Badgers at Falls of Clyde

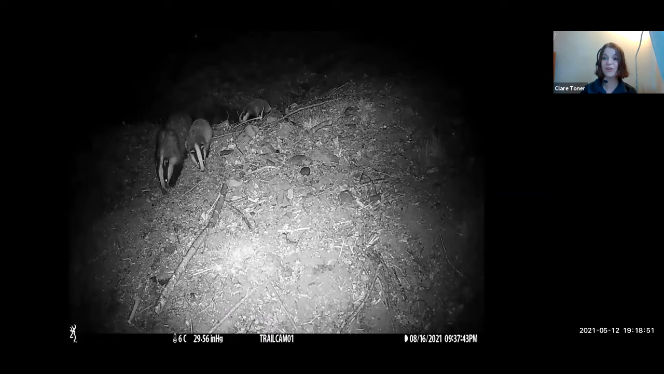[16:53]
So this is the family of badgers, one of the families of badgers that live at Falls of Clyde, and you'll see the mother and 3 cubs. So if you play the video just now.
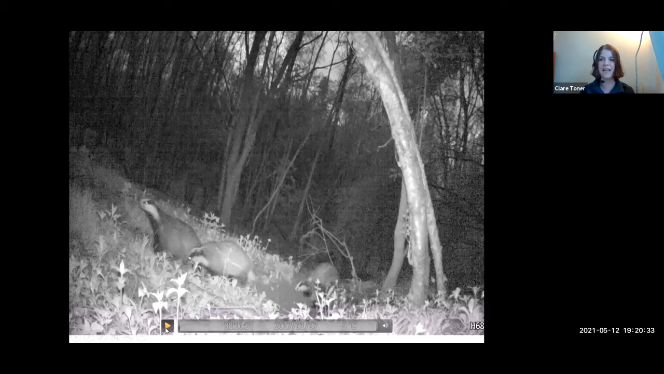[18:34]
So the same family group, though breeding adults might change over time. So what I want you to do is try and count the number of badgers in this video.
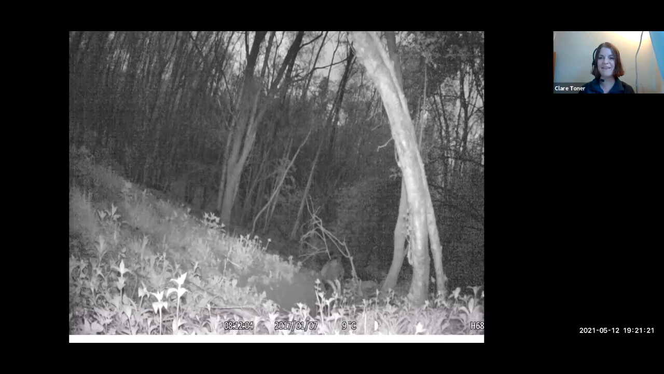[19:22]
So I hope you all got the same number as I did. So I saw there was a breeding pair, and there was some young of the year, which I think was 3 cubs, and then we have 2 young from last year as well. So that should be 7 if I can do maths. Okay, so this next video is
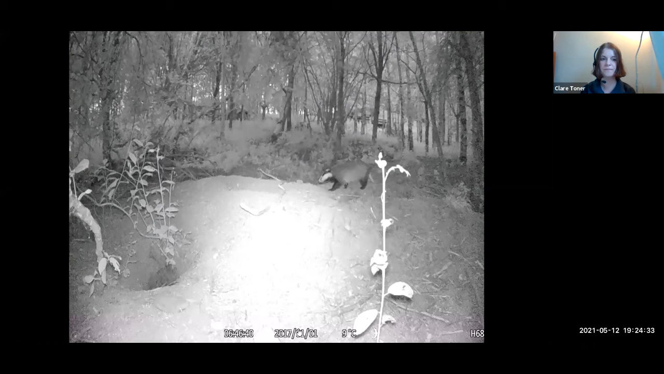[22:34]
So when the video plays, if you just have a look at the feet of the badgers, and you might see claws on both their front and back feet, but the front feet have longer and thicker claws because these are the ones that were used for digging.
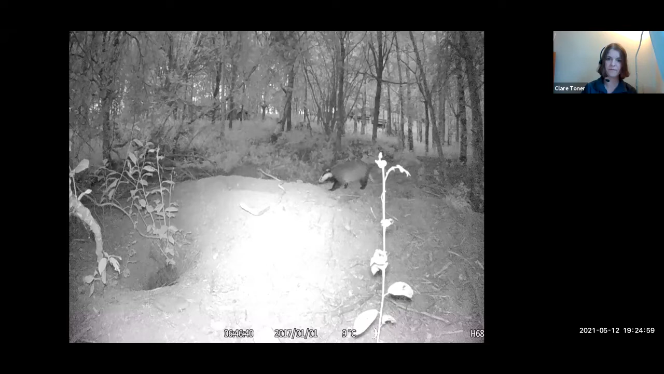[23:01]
And if that's not working, we can just skip on to the next one, it's fine. Okay, so they've dug their set with their bedding chambers, but they need to make them more comfortable. So they collect bedding from the woodland floor. So they'll collect dead leaves and moss and grass, but sometimes they also might collect live plants.
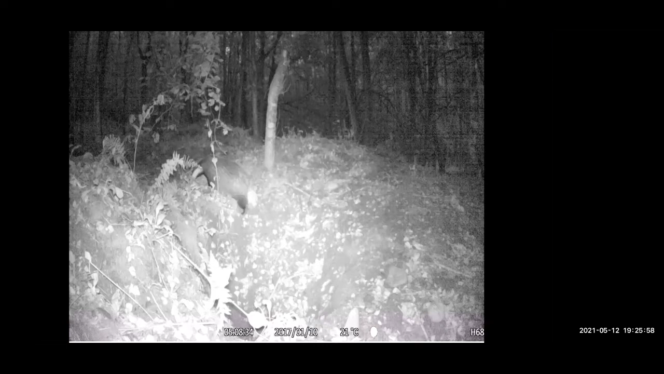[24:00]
Okay. We can try the next one. This is another bedding collection video as well. So you will have seen the badger collecting the bedding and going backwards.
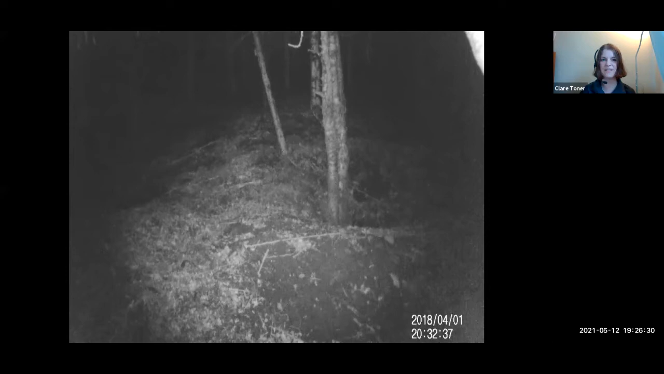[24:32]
And again, it's got that funny sort of technique where it pulls everything towards its body with its two front legs and kind of hops backwards. Another thing that they like to do with the bedding is they might take it out to air it on the spoil heap. And they do this when there's a lot of parasites. building up underground. So they do have this kind of ungainly motion, but it seems to work quite well for them.
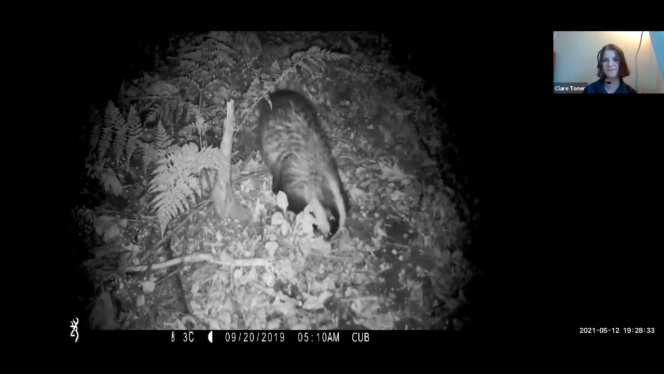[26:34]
So you can see it's really digging in there, just tearing up the ground and putting its face right in. And if you watch them when they are foraging, sometimes when they lift their heads up, you can see their nose is full of soil. The next video is another foraging one, but I'd like you to turn your sound up because you can actually hear it when it finds something. You can hear these munching noises, and you'll also see in the background there's another member of its clan which is digging the set out at the same time.
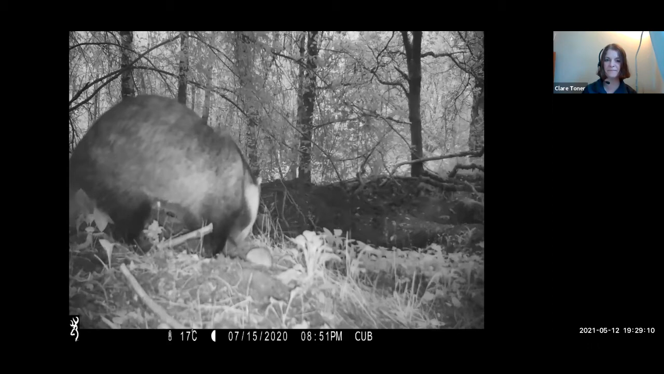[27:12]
Brilliant. Again, on the foraging theme, this next clip is of mother and cub foraging.
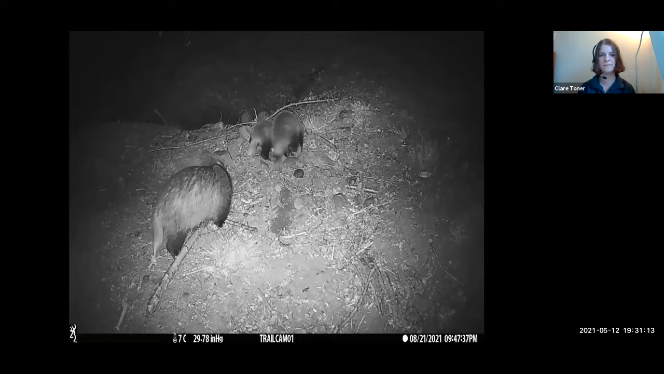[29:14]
So did you notice that those two things happening there? There was another adult coming in, which it looks like the mother gave a little warning nip to, as in, what are you doing? Don't get too close. But there's also a fourth cub, which we didn't find out about until we saw this clip.
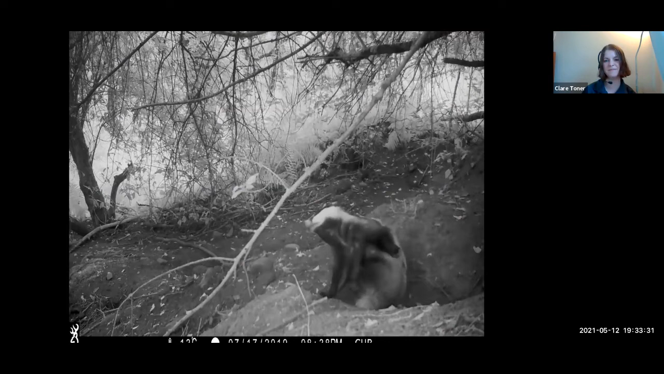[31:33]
So you'll see from the video before and this one, they concentrate on their bellies, their legs and their tail. But there are some harder to reach bits on their bodies, like the back of their neck and their back. So they groom each other, and this is known as allo grooming. And you can see this in the next clip.
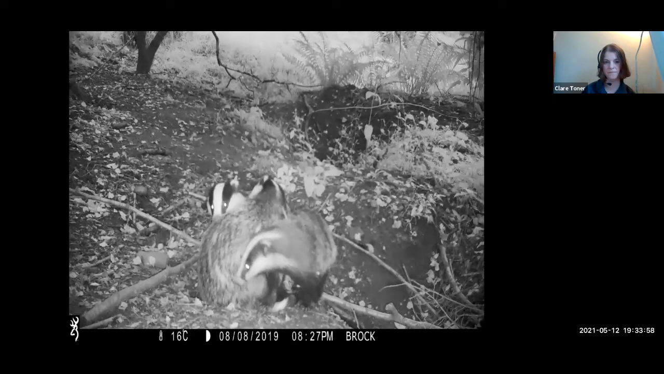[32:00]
So you can see there, they were nibbling away. They use their front teeth, their incisors, to nibble away at each other's necks and backs.